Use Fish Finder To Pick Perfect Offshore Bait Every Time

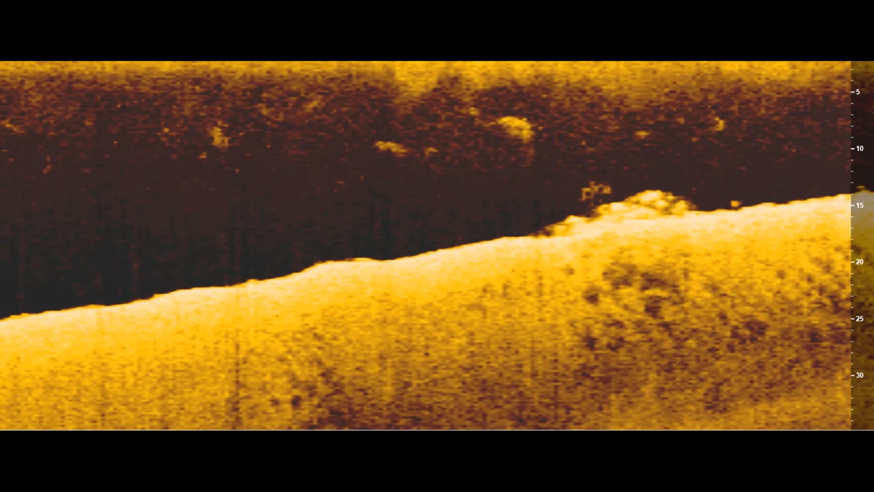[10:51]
The first type of cover I want to talk about are rocks. And rocks can come in a lot of different sizes and shapes. And so you may be dealing with small pebbles or maybe chunk rock the size of a softball.
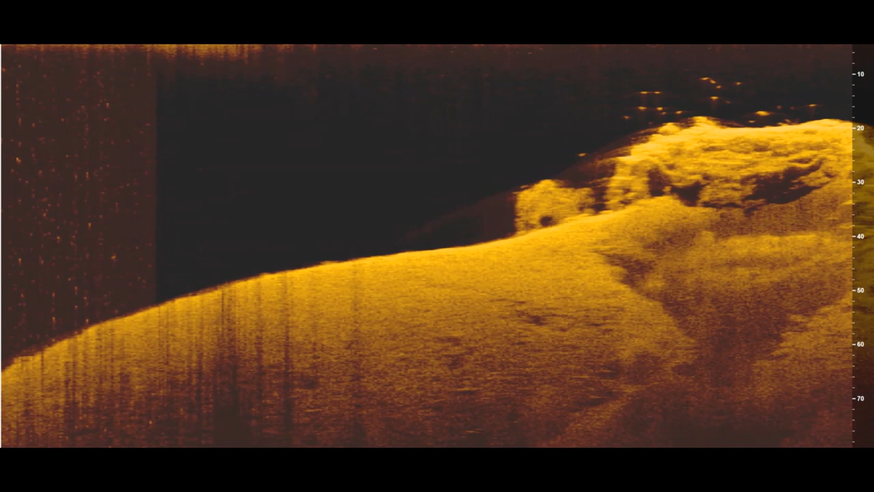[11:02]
Or even big boulders the size of a car. And bass will relate to these different sized rocks differently.
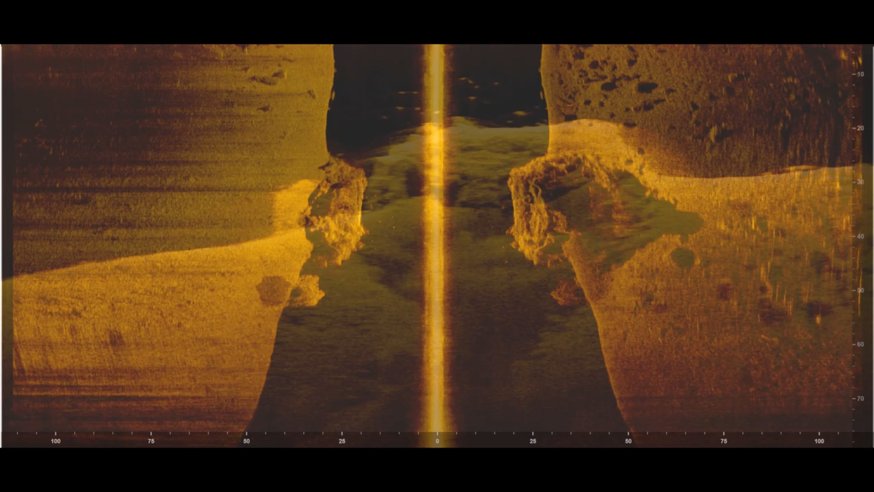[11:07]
And so let me talk about some of the different types of rocks you may encounter and some of the baits you might throw depending on how the fish are positioned around them. The first type of rock you may encounter are small pebble sized rocks all the way up to softball sized rocks. And these will form rocky patches on the top of offshore structure.
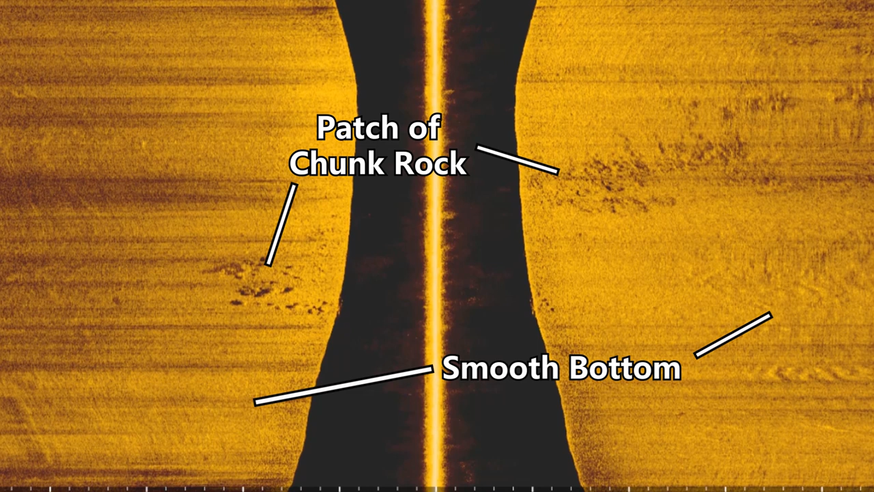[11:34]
And then you get these small veins of chunk rock on this point. And these are great places for the bass to set up. But a lot of times it's kind of hard to tell if there's bass there because a lot of times the bass will actually tuck in around those rocks. And if you use your down imaging or your side imaging those fish won't
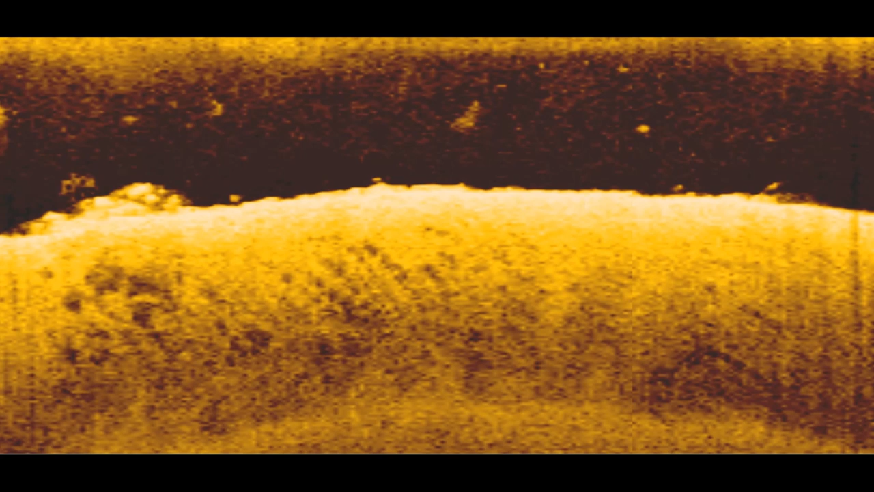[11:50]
show up because they'll literally blend in with the rocks on your sonar. But I have actually found a way to identify if there are fish in those rocks. And really what you're looking for are two or three dots that are suspended above the rocks.
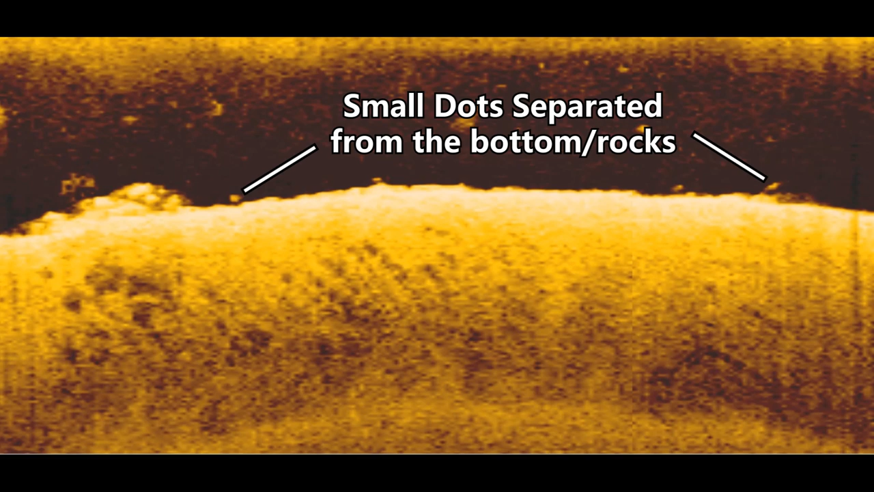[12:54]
And a lot of times it's not worth making a stop offshore. And as you can see in these images, these fish are within two feet of the bottom when they're relating to these pebble and softball sized rocks.
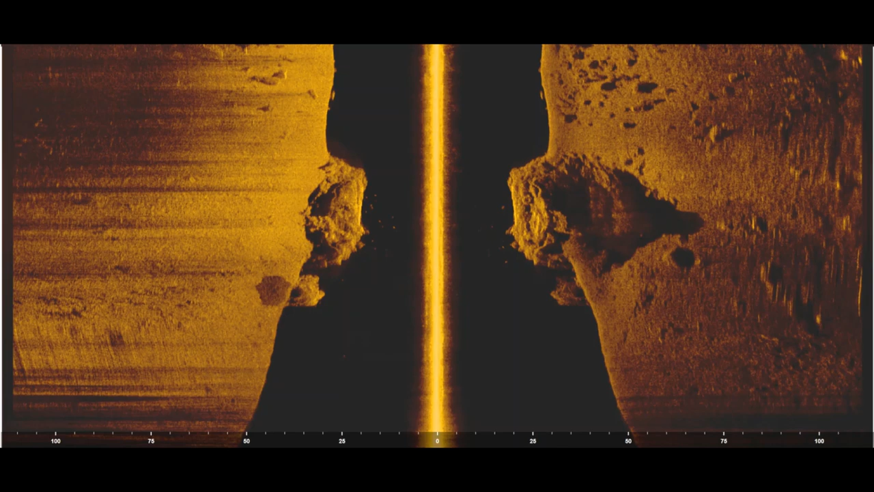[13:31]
And a lot of times if you can find some really big boulders on these deep clear lakes, you can find a lot of fish set up around them. And a lot of times you'll find that these fish are going to set up right next to the boulder,
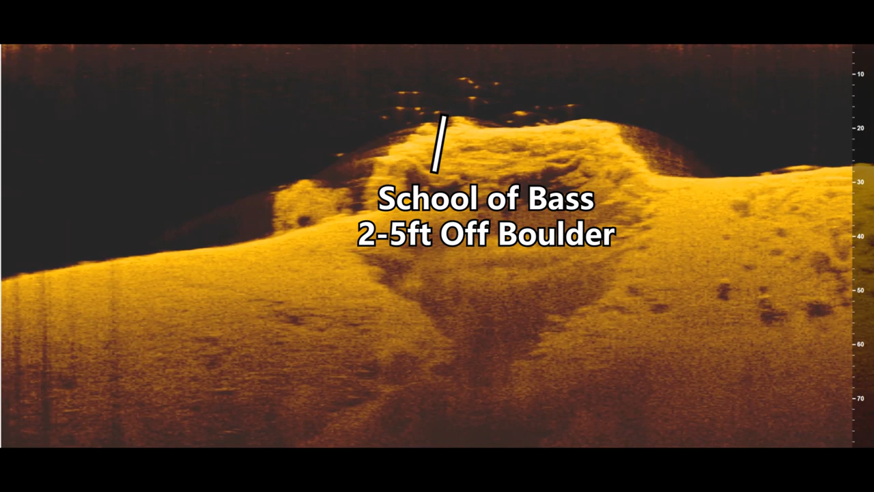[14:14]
And so I'm going to be fishing baits like the swim bait, the flutter spoon, and the hair jig just fishing the top of this rock. And as you'll see, the guidelines I laid out earlier about which baits to throw based on the bass's proximity to the bottom of the lake also apply to their proximity to cover.
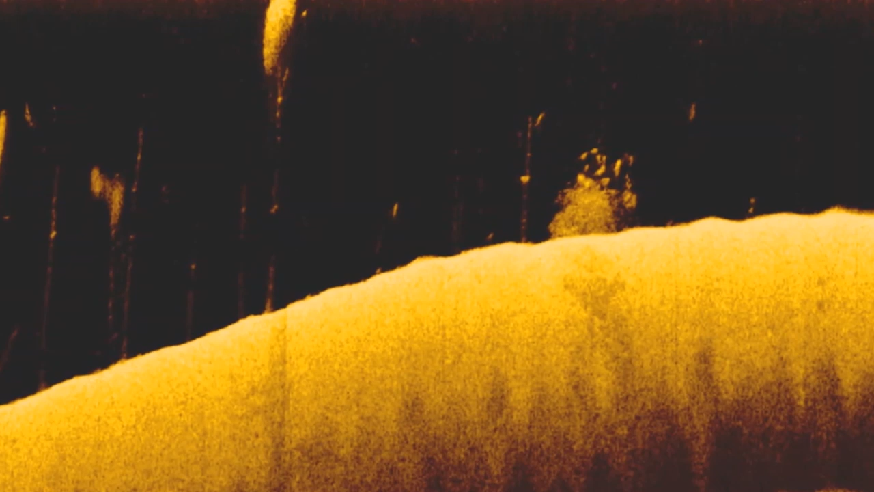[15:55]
And usually when I see fish suspended over the top of a brush pile like this,
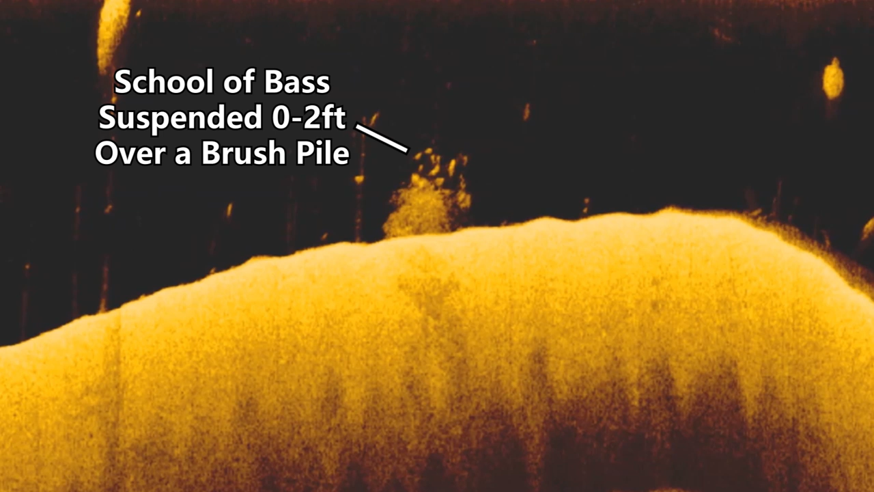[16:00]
I make the assumption that there's both fish over the top of the brush pile and also in the brush pile, like in the center of that brush pile as well.
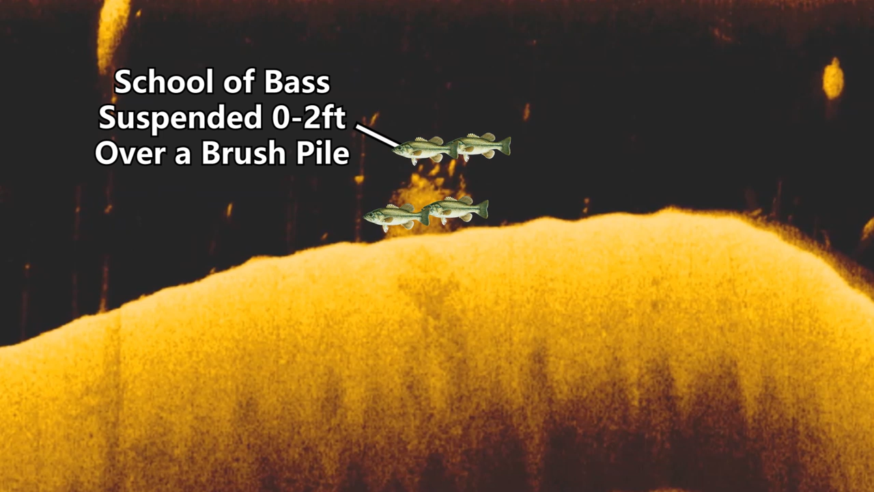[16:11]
And so I'll normally throw two or three different baits on the brush pile that I see that looks active as opposed to just picking one bait per situation. And so if you take a look at this brush pile here, this is what I would call an active brush pile.
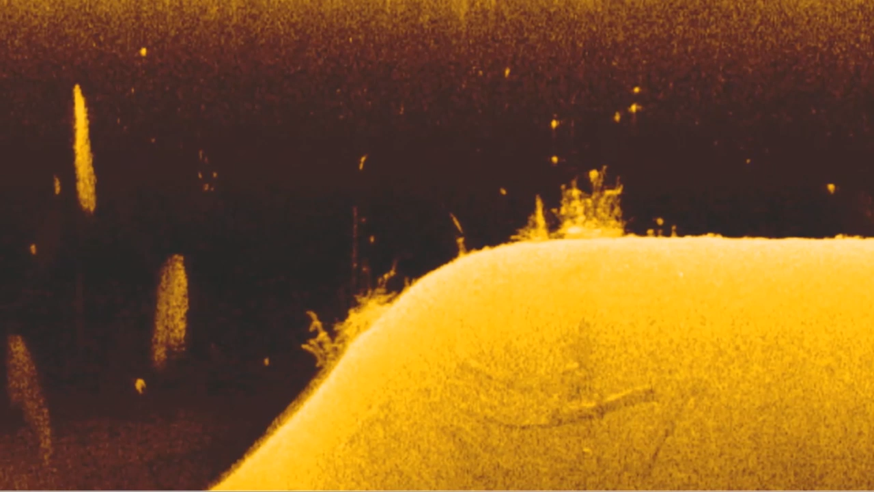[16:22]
You can see two or three fish suspended around the top of this tree. And then again, I'm making the assumption that there's some bass in that tree. And so first up, I'm going to start by fishing a bait that will go over the top of this brush pile and target those fish that are suspended, you know, maybe a foot to two feet on top of that tree. And so what I'll start with is usually a swim bait or a deep diving crank bait.
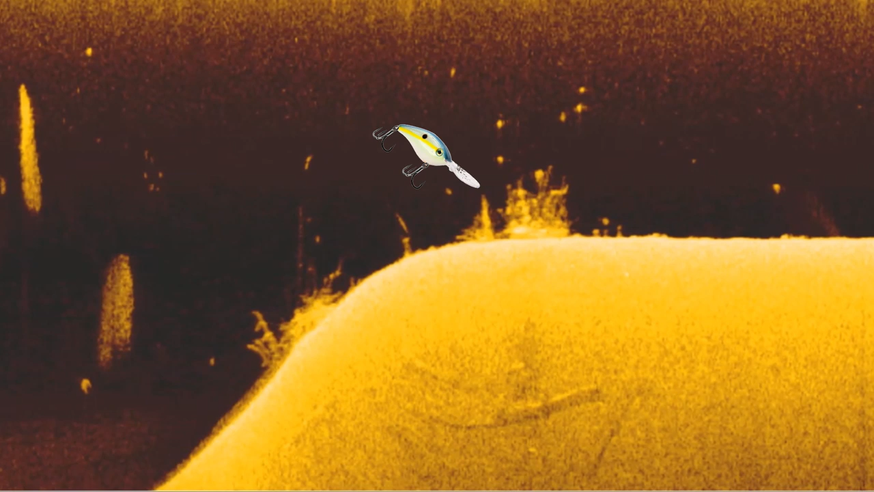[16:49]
Try to work it just over the top of that tree by either counting down the swim bait or picking a deep diving crank bait that will dive to
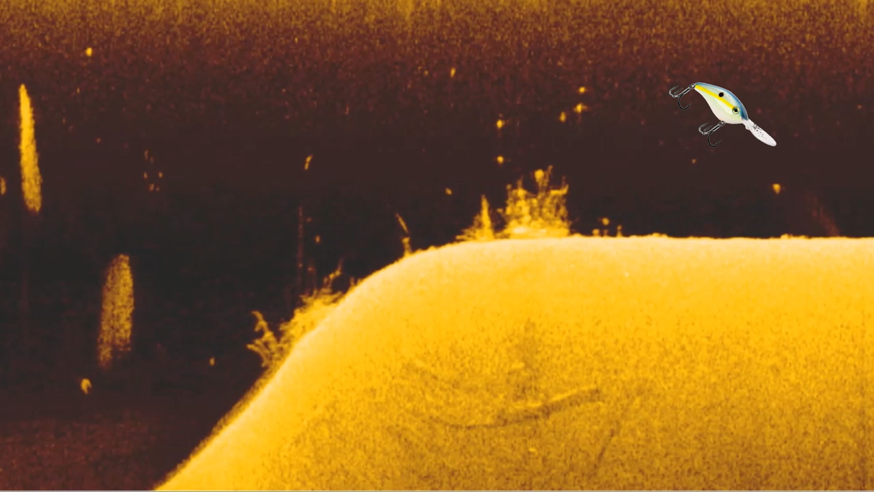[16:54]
about the exact depth that the top of that brush pile is in.
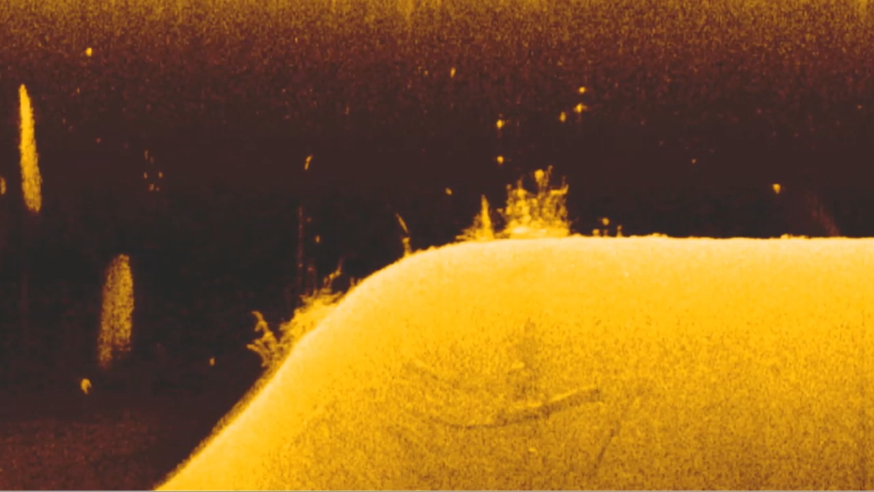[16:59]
And I'll make four or five casts over the top of that brush pile with these baits targeting those suspended bass. And then if I make those three or four casts and don't get bit by those suspended bass,
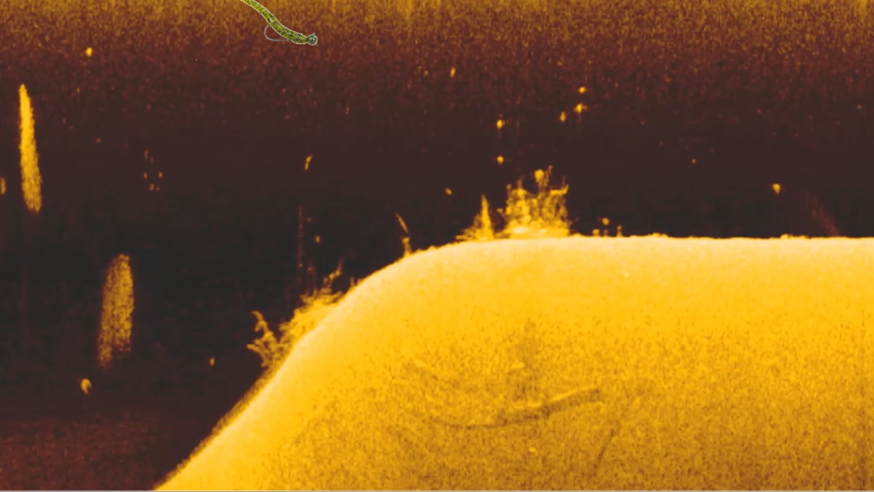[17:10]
I'll then pick up a bottom bait like a jig or a 10 inch worm and cast that bait into the brush pile and actually work it through the center of that brush pile, working it all the way to the base of the top, back up to the top, back down to the base of the brush pile.
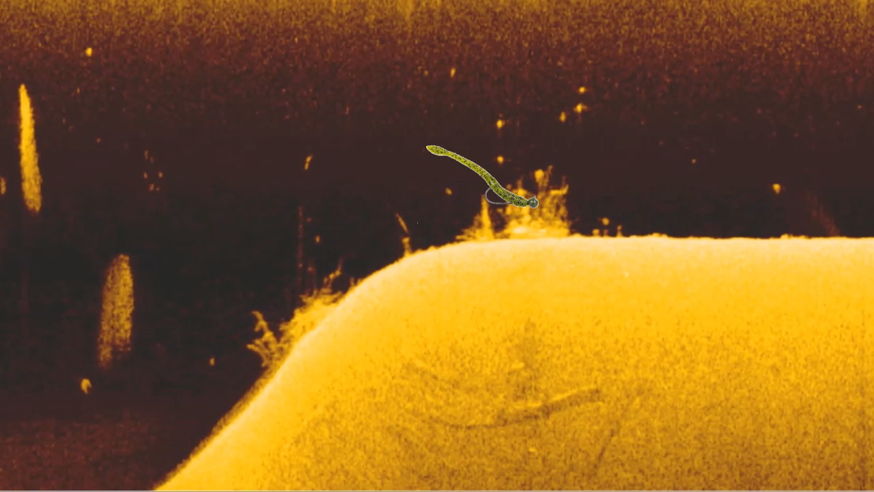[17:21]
And a lot of times I'll only get bit on one of those two approaches, either with the swim bait or crank bait for the suspended fish or the jig in the center of the brush pile.
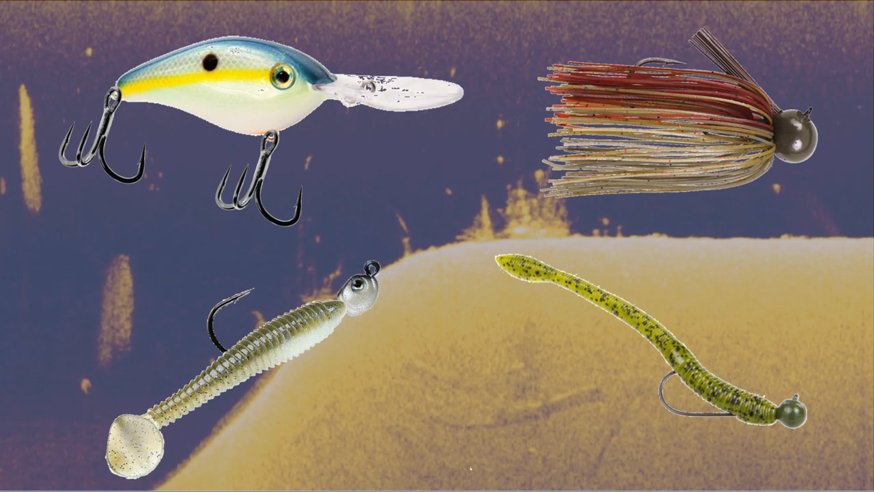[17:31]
I rarely get bit on both approaches, but I'll always try both of them just in case and keep them honest to make sure I'm not missing anything.
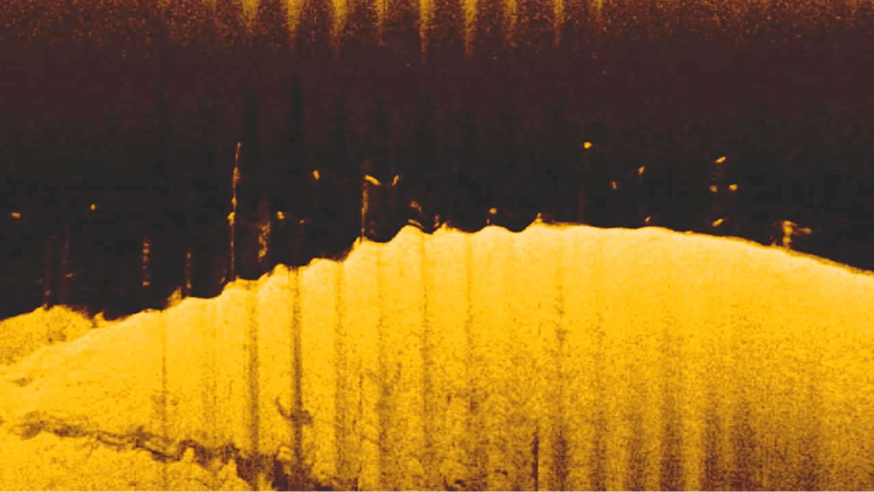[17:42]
The next type of wood cover we're going to talk about is standing timber. And standing timber is a great type of cover to catch fish in year round, especially on deep, clear lakes. And bass will set up in standing timber in several different ways. They may either be on the bottom, they can be halfway up a tree in the middle of those trees or they can be in the tops of the trees.
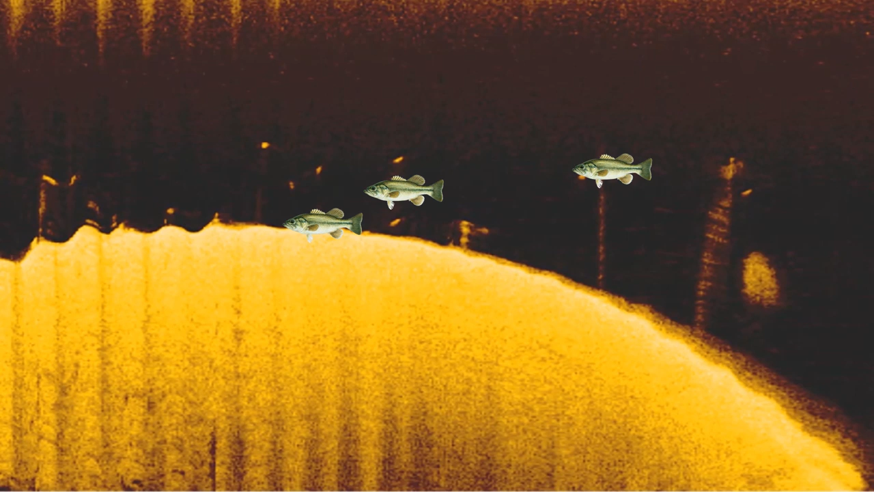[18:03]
And I have several different ways to actually target these fish, but there's some overlap that actually simplifies how I fish these trees as well. So whenever I see on my fish finder that the bass are in either the middle of the trees or on the bottom,